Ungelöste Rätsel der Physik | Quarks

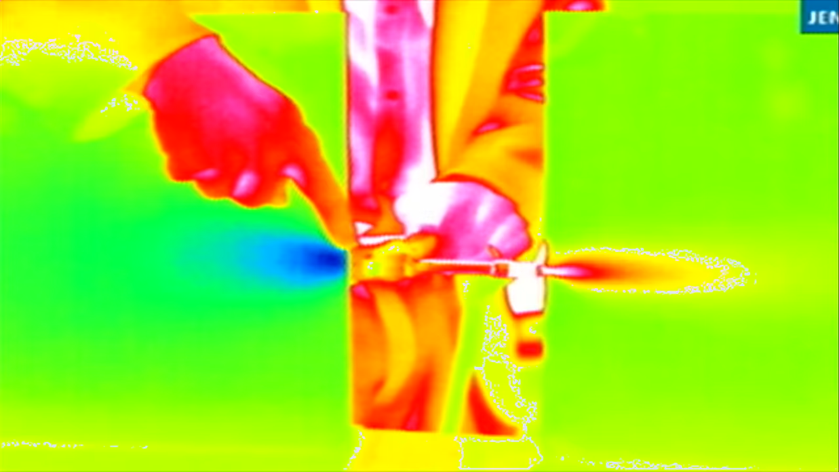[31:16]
Und hier ist es blau, da ist die Luft kalt. Also, auf irgendeine Weise wird plötzlich am einen Ende die Luft kalt,
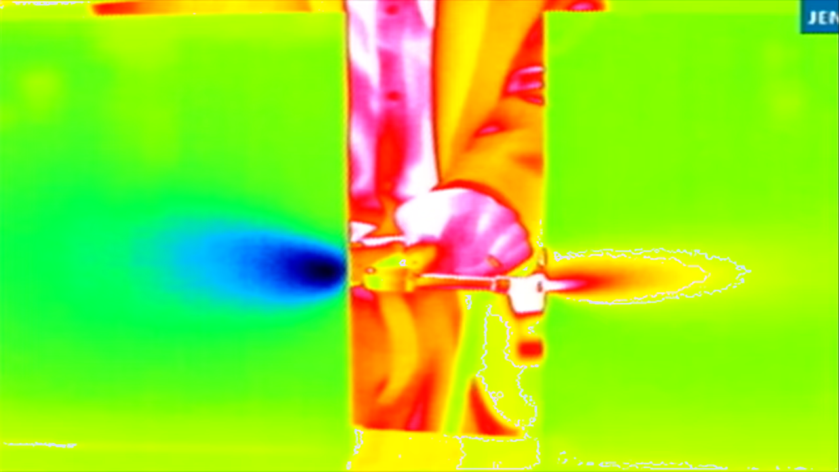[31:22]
am anderen Ende ist sie warm. Und für dieses Wirbelrohr gibt es bis heute keine Erklärung.